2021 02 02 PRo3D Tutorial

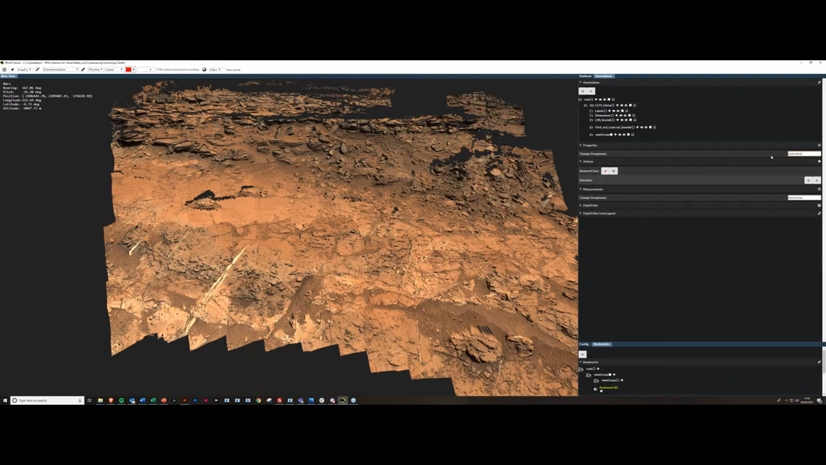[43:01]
uh and then i'll make one lamination so this is just drawing for the moment um i won't i won't bore you too much here so i'll show you this first first
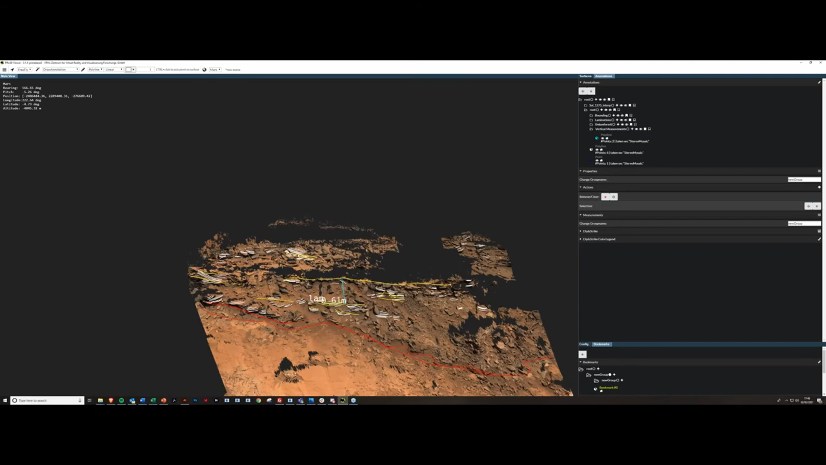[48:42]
yeah so that's just uh your complete line interpretation there or complete as it needs to be for now it's just highlighted made the main uh sedimentary structures so we can then start to um use these lines as a basis for measurement and organizing our measurements after this we've got some really nice cross stratification up here some troughs it seems where we've got maybe not there but up here where we've got these layers dipping apparently to the white there is
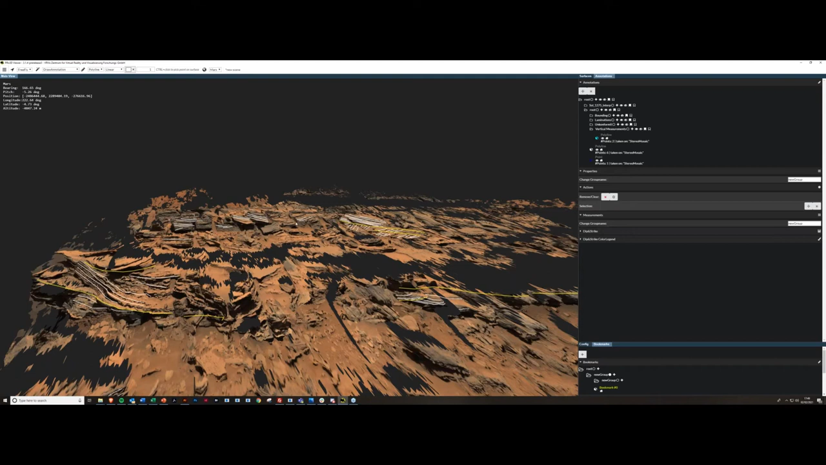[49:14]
subtly in these layers different apparently to the left i'll go into that in more detail shortly yeah so then and you might want to uh steve the sedimentologist so it's just onto the rocks you might want to look at these amazing vein formations as well vein structures as well uh map those out with intersections and so on so this is the stage where you are just drawing onto the surface and that will lead us into the next stage
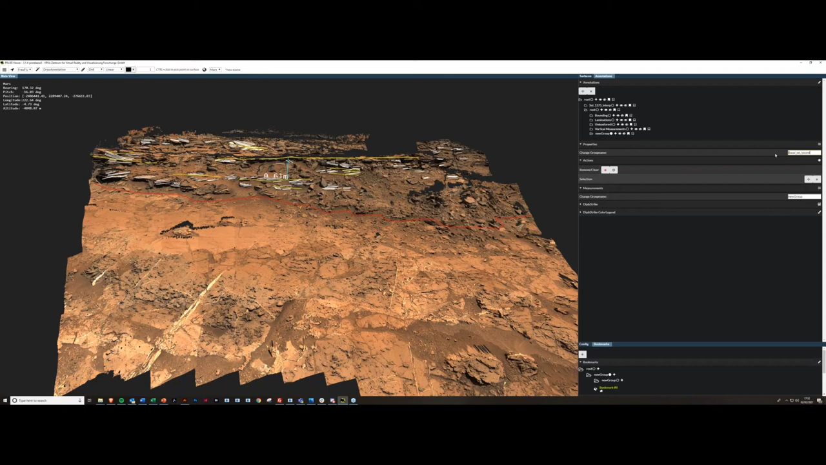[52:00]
um basal sandstone um different strike and then i'll select the different strike tool and so as i say we're not really seeing a planar feature here so this is going to be like a really rough overall this boundary dips roughly this direction so this amount of degrees to that direction kind of thing so this
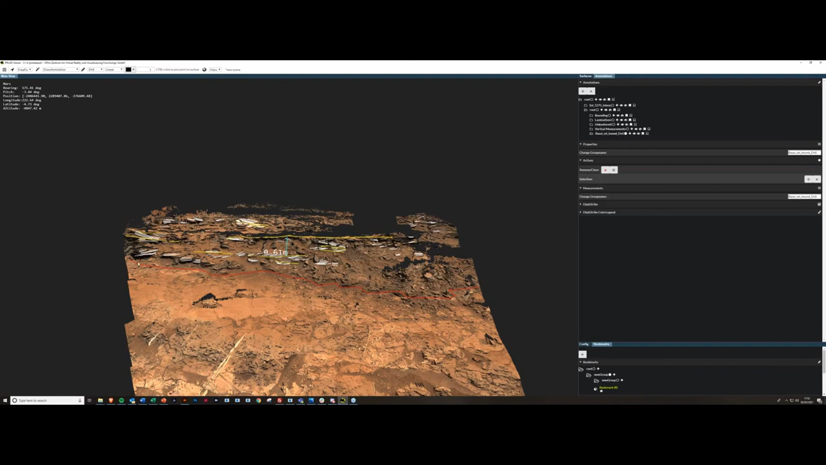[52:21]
is just made up of points i'm holding control drawing a point there and another point there no so you have to draw at least three points for this and um they have to be in a plane i'll go on to some slides i've got to outline this now so you basically draw more than three points points and there should be along a planar contact um if
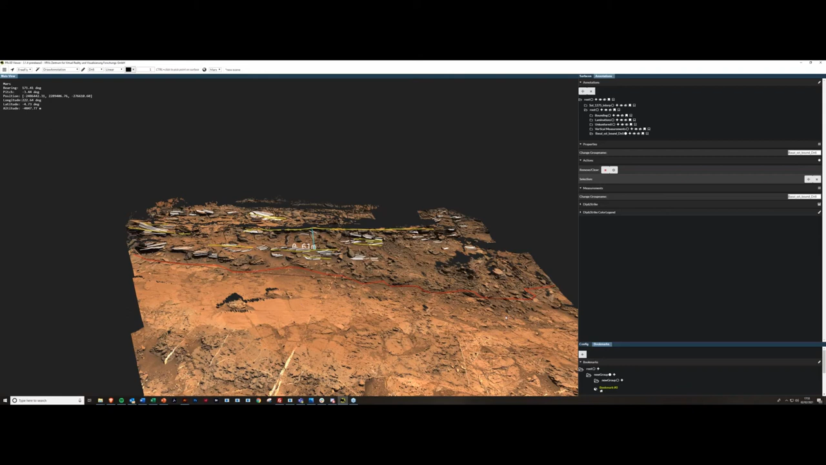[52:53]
you if you've got a curved contact um then just draw the points along the planar section of that curved contact uh then i want to press enter
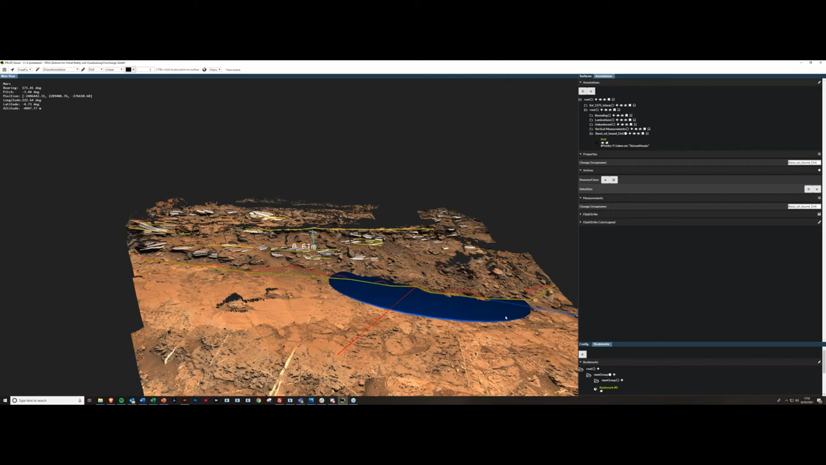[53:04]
and then we've got our different strike plane that's very shallow dipping down to the different strike section
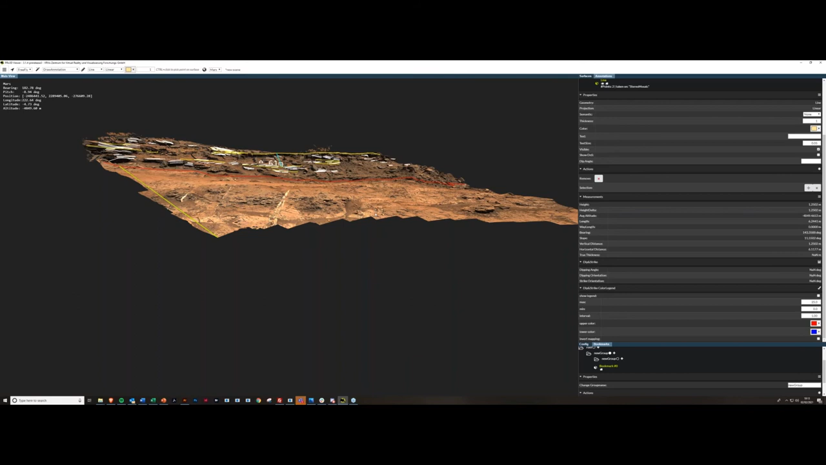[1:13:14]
for example there we have height or height delta of 1.25 or 1.3 meters um so we've got up to 1.3 meters there and do as many as you want make it because uh you can then put histograms and stuff like that if you like once you've exported it take as many of those measurements as you like and yeah i might want to change the symbology or whatever
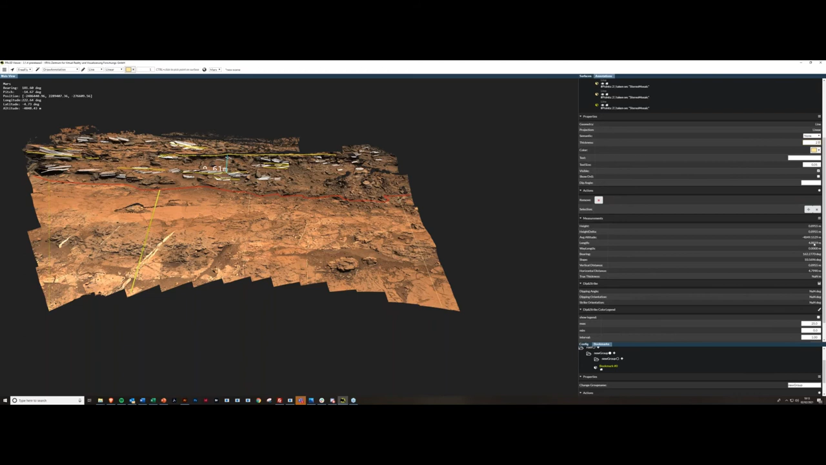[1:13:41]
so that you basically got your value here so there's your length and we've got 0.90 centimeter roughly thickness there we'll do the same here so we know
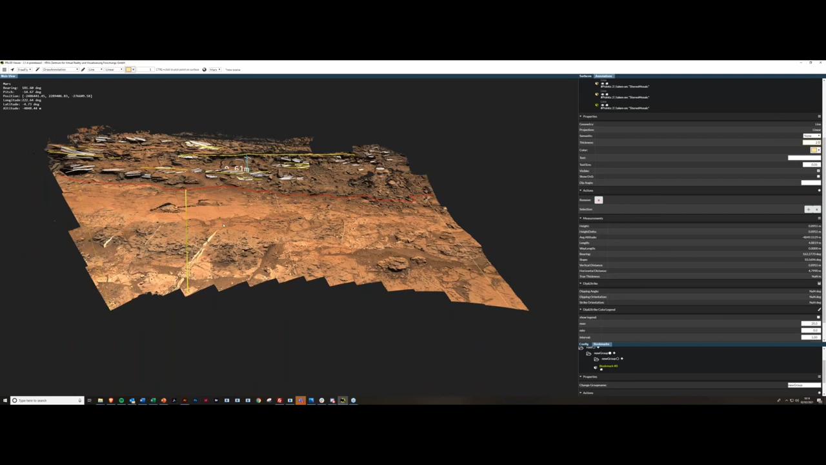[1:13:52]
because we measured that boundary to be horizontal we can more or less trust that
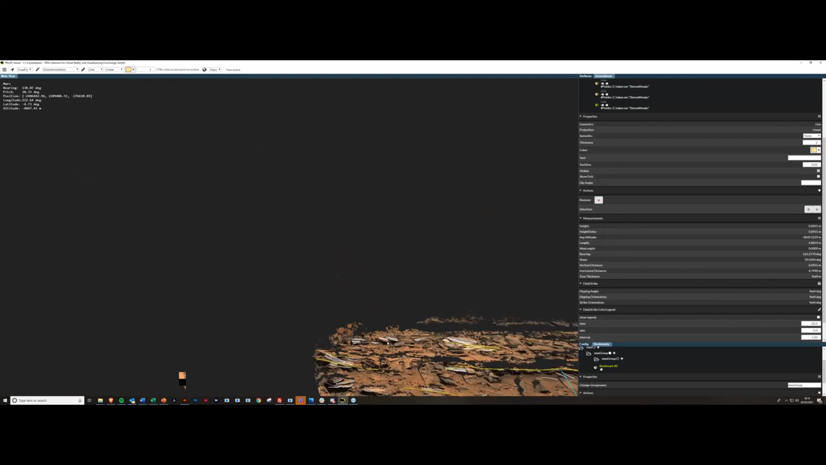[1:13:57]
uh
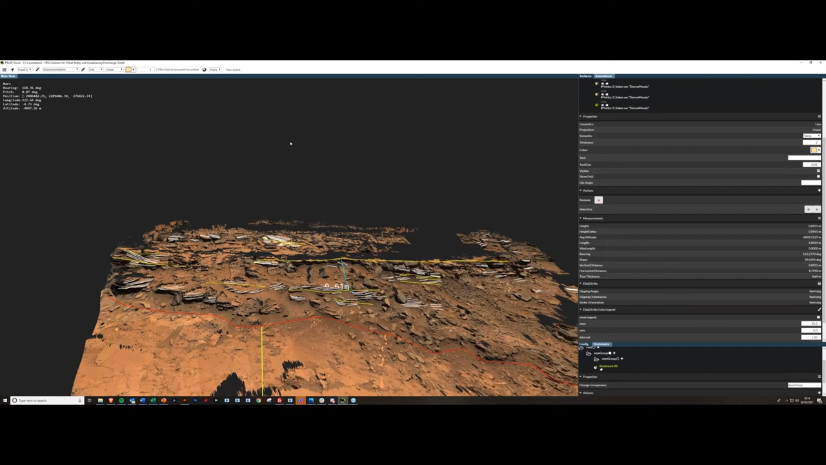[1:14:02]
the apparent a vertical distance even though it's apparent will be kind of close to the tree so i'll do from the boundary there to the uppermost point of the alphabet i can see and then read it up there so we've got two meters there and then this is just all your apparent thicknesses um so that's that's all nice when you've got horizontal bedding
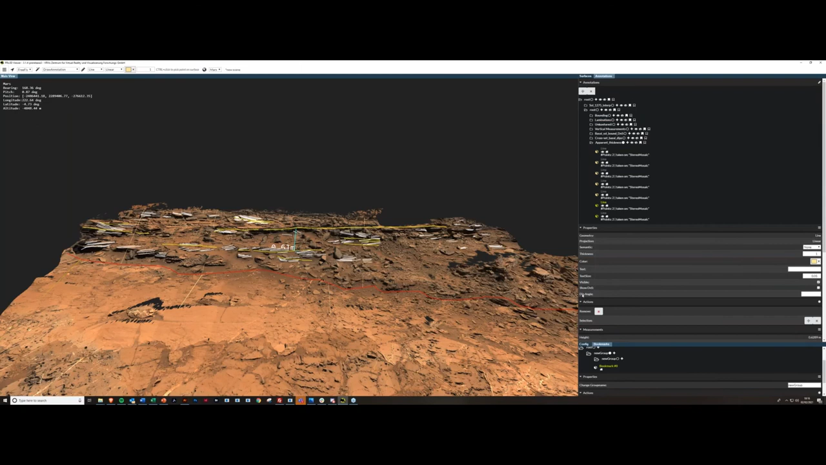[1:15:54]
this so you're drawing your line i won't i won't show it because i don't i don't know if it'll work yet but this will be in the future you're spending a lot of time getting this right so you draw your line and then you specify a dip angle for the line which specifies the dip angle of that boundary then it uh projects downwards uh projects downwards to a point where
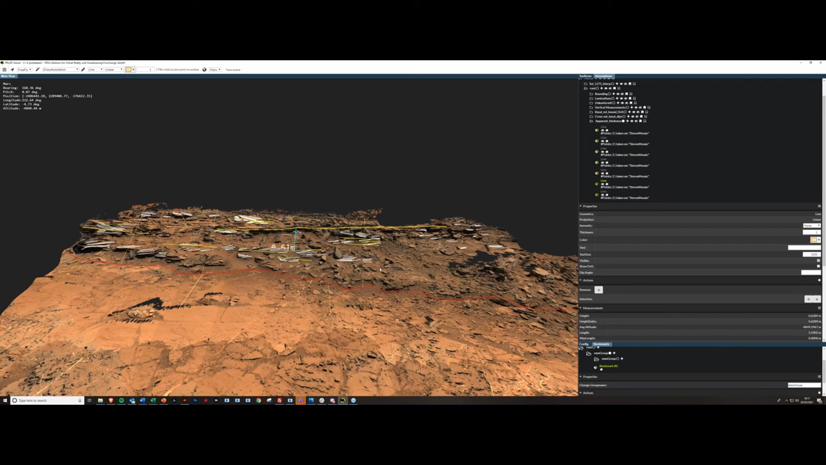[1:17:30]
yeah and it's the same principle for exploring you just explore it and then you look at the delta height values on the thickness of all the distances actually um you'll also want to do this on individual beds it's just whatever if you can see it and if you can draw a line between it you can measure the distance between that line
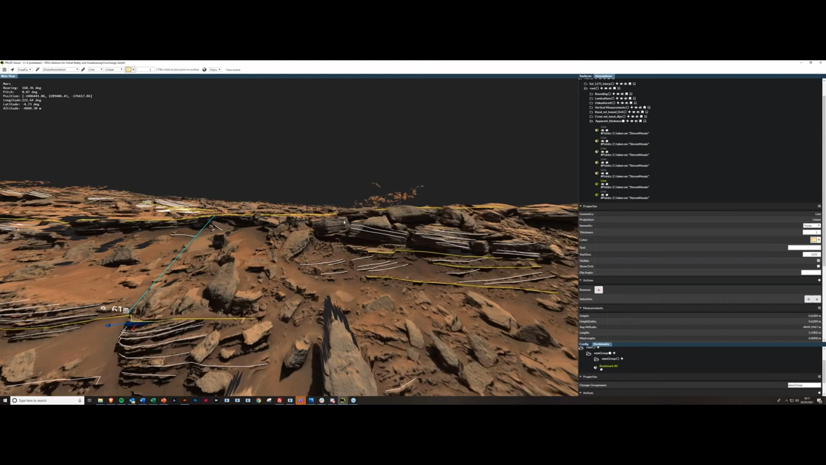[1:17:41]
um so i might want to know how thick that bed is there the same deal but in that case i might not want to use the i
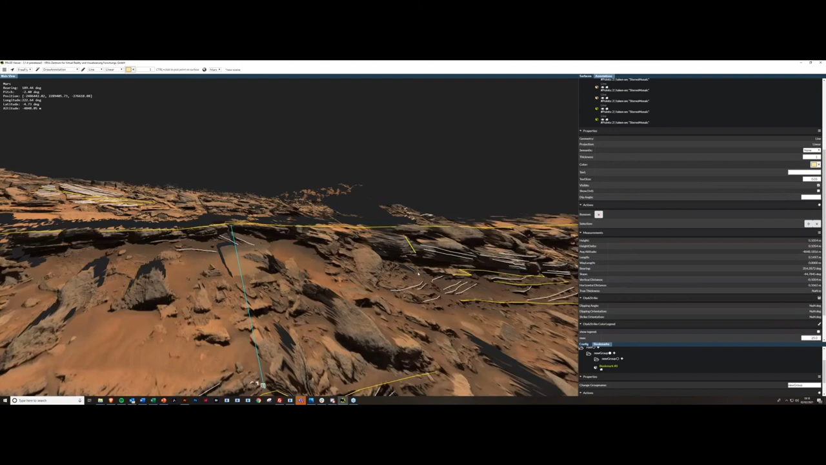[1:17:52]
do want to use the elevation uh you can see the surface there's a few artifacts in there from matching areas so yeah we'll use the
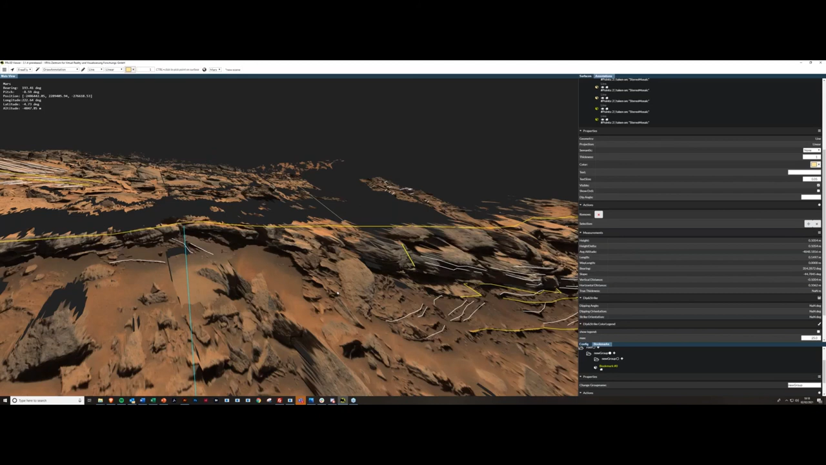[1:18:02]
vertical distance between that it's probably going to be a little bit off but not by much that's about 10 centimeters and then you just do that for every bed or whatever you want to measure for